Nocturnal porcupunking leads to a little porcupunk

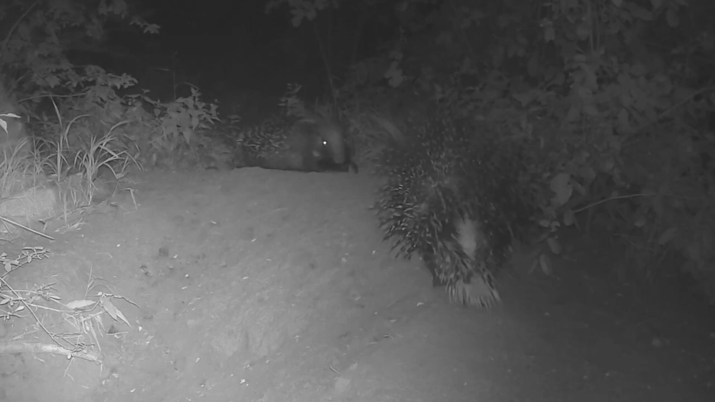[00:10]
when you're a spiny, or maybe quilly, as a Cape porcupine, copulation must be a delicate affair. Not surprisingly for a nocturnal animal, it takes place at night, and is a quick affair as well. Despite the challenges, Cape porcupines mate throughout the year. Around 94 days after a successful impregnation, the female gives birth to a litter of up to 3 young.
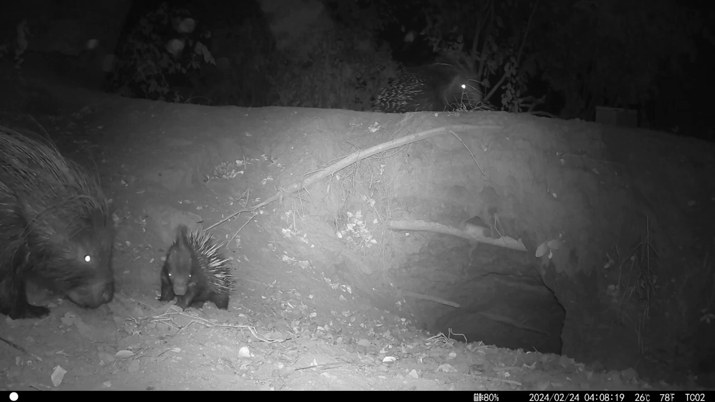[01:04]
Cape porcupines are monogamous and generally live as a mated pair of adults, caring for their young together. They make use of up to 6 burrows, usually initially aardvark burrows, but from my camera observations for the past 2 years, it seems like they stick with one burrow in the early days of rearing young.